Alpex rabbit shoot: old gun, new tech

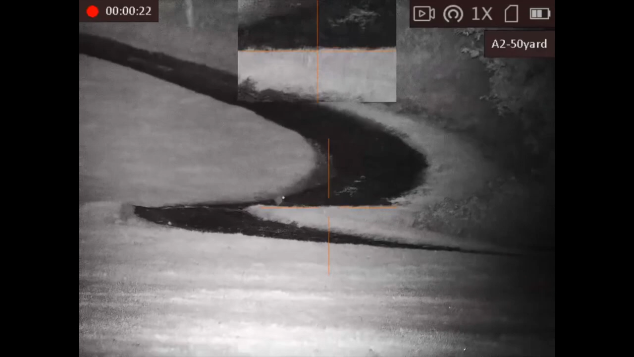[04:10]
So we've gone into night vision mode on the Alpex
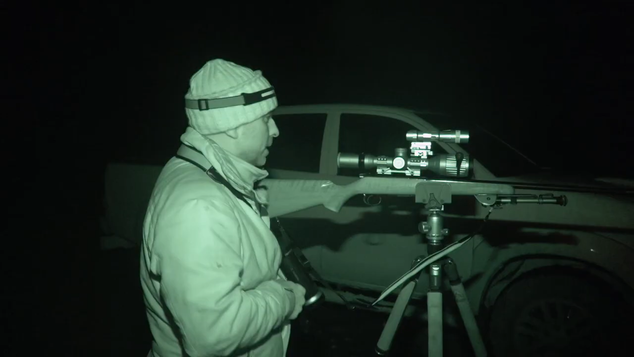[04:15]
there and we've got the PBIR illuminator on there and that's all looking good.
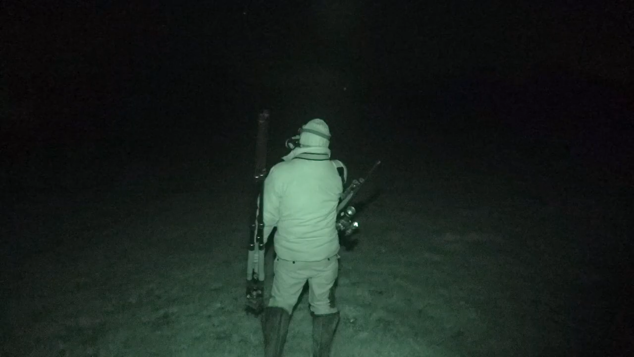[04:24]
At the moment on this bit I'm only seeing a couple of rabbits out which is a bit worrying but I'm sure there'll be a few more out on some of the other greens so we can go and have a little wander around and see what we can find.
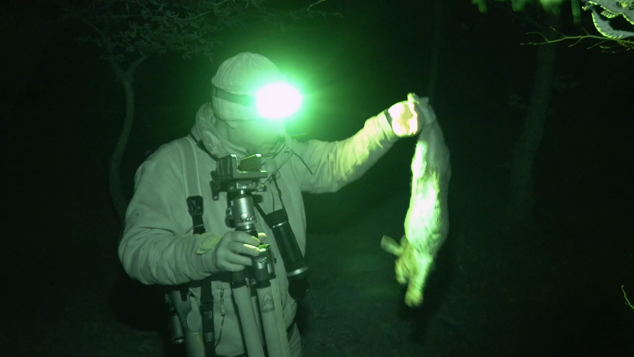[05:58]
Another nice healthy rabbit getting headshot so I didn't know much about that.
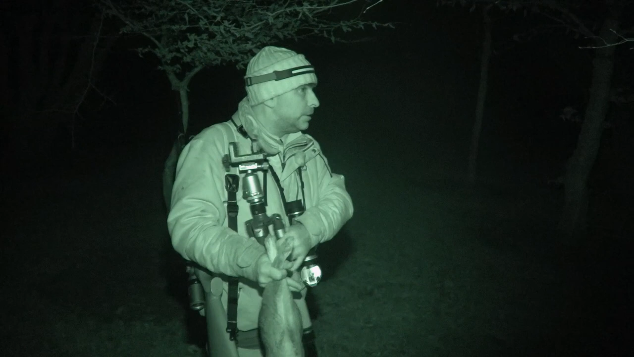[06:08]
Right, let's see if we can find a couple more.
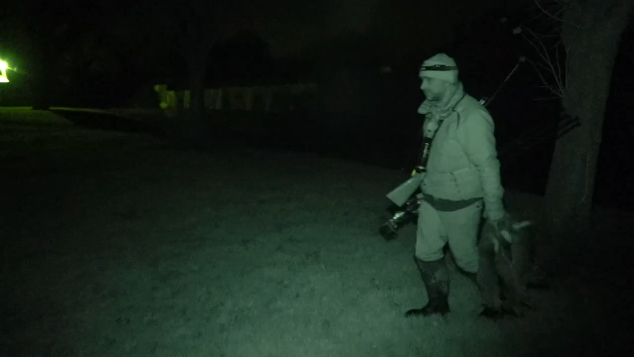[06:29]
Right, so we've had a decent bag there of eight rabbits,
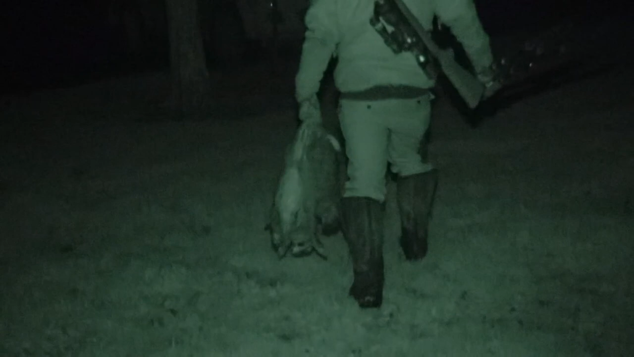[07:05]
To learn more about the scope and spotter that Mark is using go to night vision expert Scott Country, link below.